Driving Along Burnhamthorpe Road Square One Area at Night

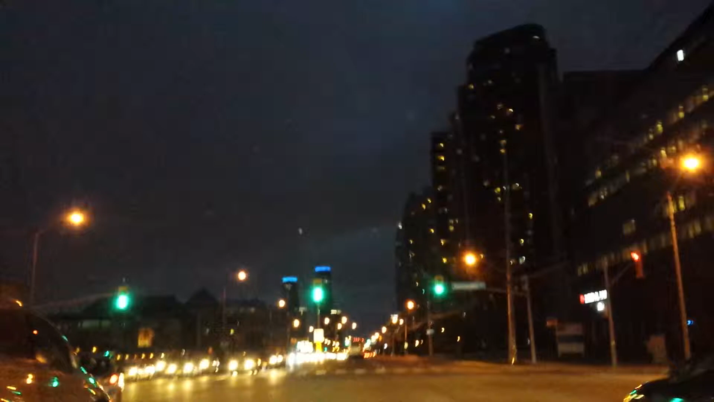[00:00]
I'm driving on Burnham Thorpe Road which is one of the main streets of Mississauga I'm very close I'm actually in the heart of Mississauga this is the two buildings in front of me are called the Marilyn Monroe towers they are new they are less than 10 years old